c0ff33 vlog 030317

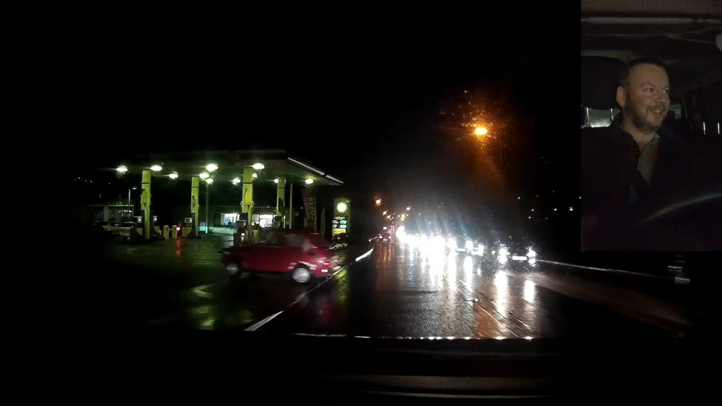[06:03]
My goodness, is that car ever still alive? Looks older than the lady in it.
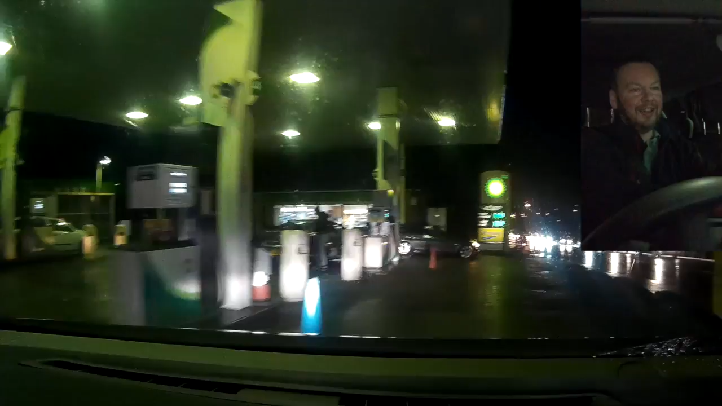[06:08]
That's saying something, isn't it? So yes, as you might have gathered, I am at the petrol station because Hermes parcel's dying. So I'm going to go and drop those in.
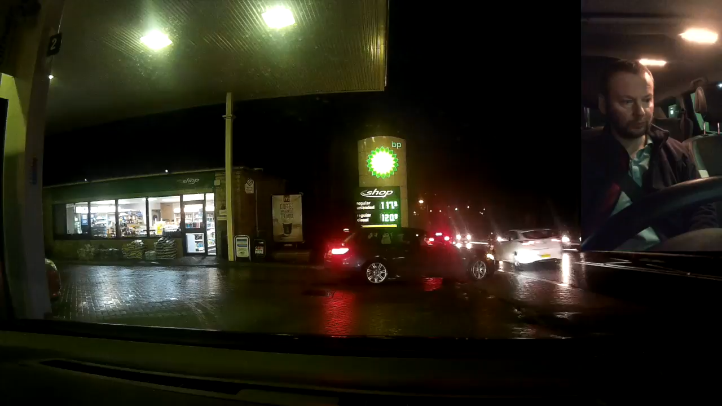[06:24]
And then I'll come back to you shortly. So let's see if we get on with this then. I'll just knock him off. Ding, and knock you off. And I'm back again. Now I think I'm just going to sneak out before Granny gets there. That's going to be good. Don't want to be stuck behind but Granny.
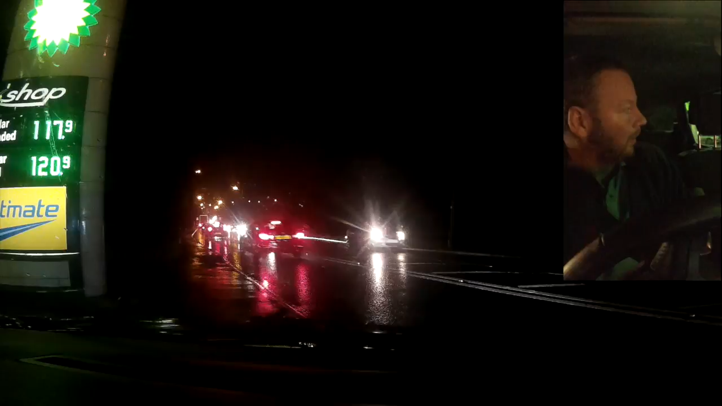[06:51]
Let's see. Just see if we can get out of here. They cut at a fair rate of knots down here, and I don't really want to end up with someone in my backside. And of course they come at a rate of knots and then we end up at a queue down here anyway, so it's not really any point to it.
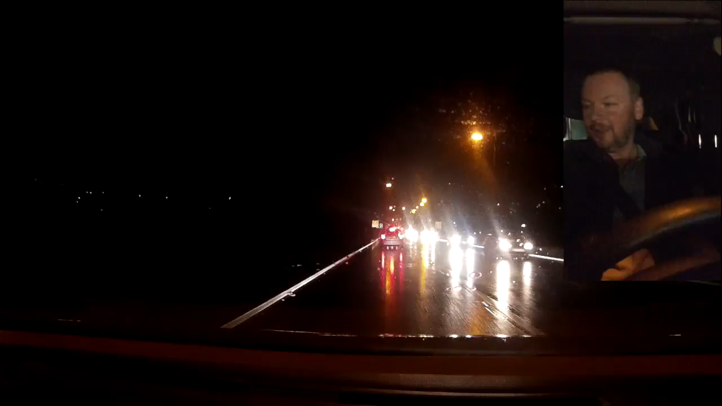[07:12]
But also you've got to be careful, there's a just below that exit at the petrol station, there's a little road that goes down to some high houses. It's quite hidden, and of course now and again you get people wanting to turn across who are coming up to go down that road. And of course, where the brake is for you, you're looking up, you go to set off and they're going to turn across you because they're going down the road because there's a brake in traffic as well.